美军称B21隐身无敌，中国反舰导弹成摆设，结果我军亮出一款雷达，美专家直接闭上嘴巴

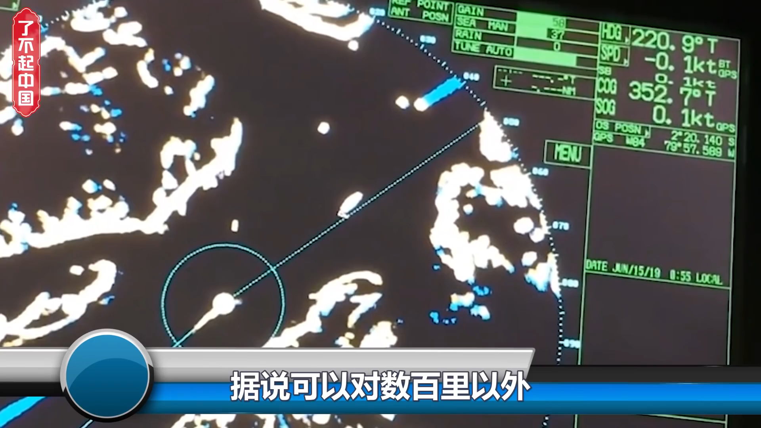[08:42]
数百公里以外移动的目标进行实时跟踪和探测要知道